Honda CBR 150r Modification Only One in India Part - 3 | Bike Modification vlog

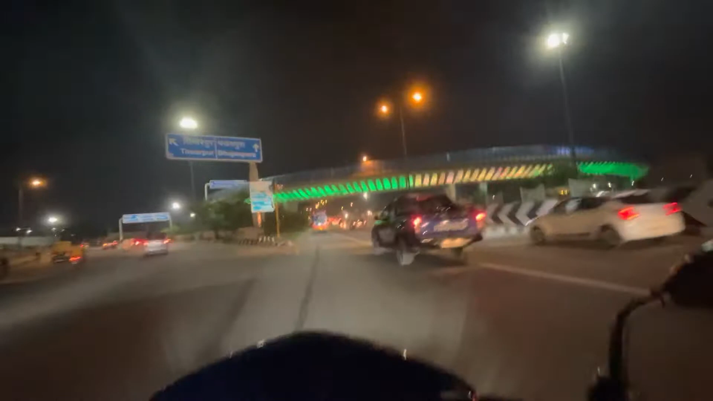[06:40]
वाले के पास से जो है मैं निकल चुपा हूँ और भाई मैं जा रहा हूँ भी एकैडमी और यह जो है ना फ्लाइओवर उसका लुक जो है रात को भाई गलती आता है तो दिन में तो ऐसी नॉर्मल सा
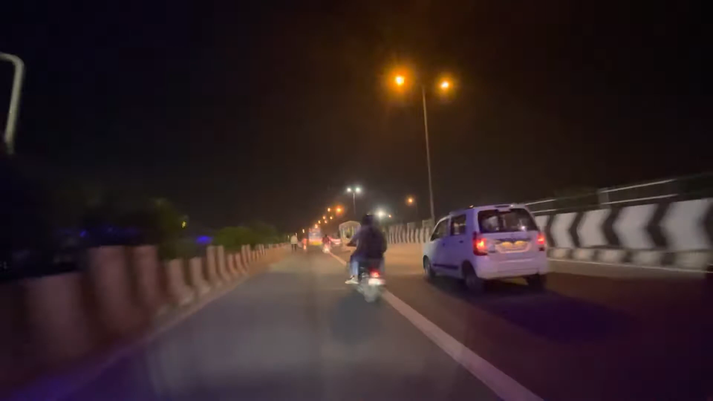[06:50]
लगता है लेकिन रात को ना भाई बहुत ही अ